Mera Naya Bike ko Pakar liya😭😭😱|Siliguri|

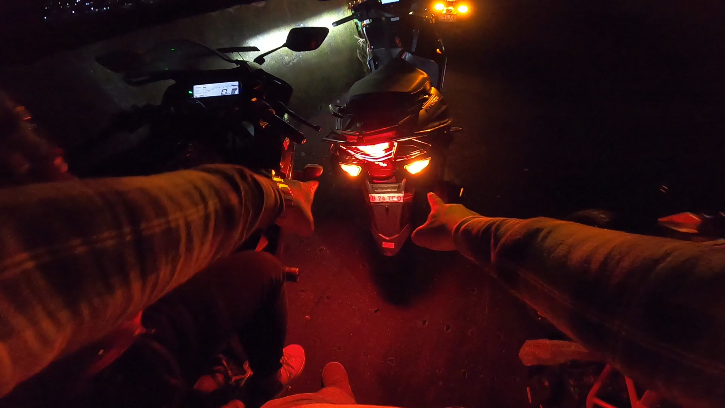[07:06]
पीछे का भी आप देख सकते हैं हैजार्ड लाइट है।
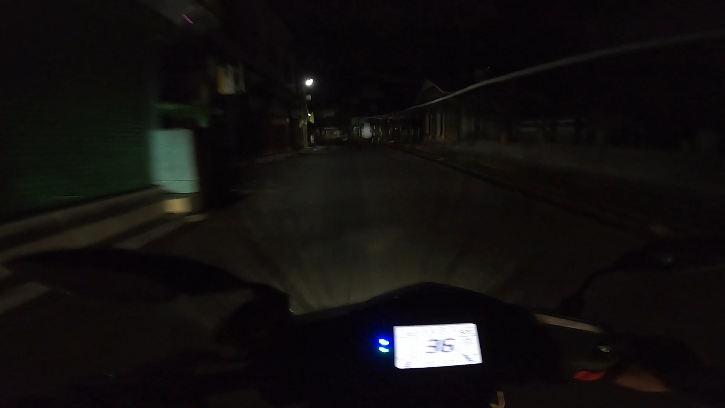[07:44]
तो गाइस वी आर एंटरिंग सोनाडा, तो सोनाडा काफ़ी सुनसान है एंड जस्ट लेट मी चेक द टाइम,